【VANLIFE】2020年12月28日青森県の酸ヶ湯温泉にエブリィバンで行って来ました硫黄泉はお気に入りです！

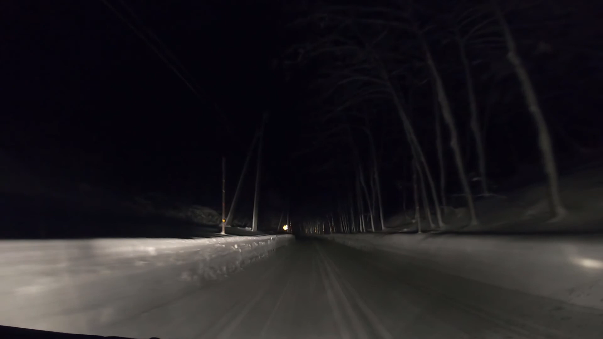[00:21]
今は午前4時です。全然いません。マイペースでゆっくりと走ってます。なんかすごく幻想的な世界です。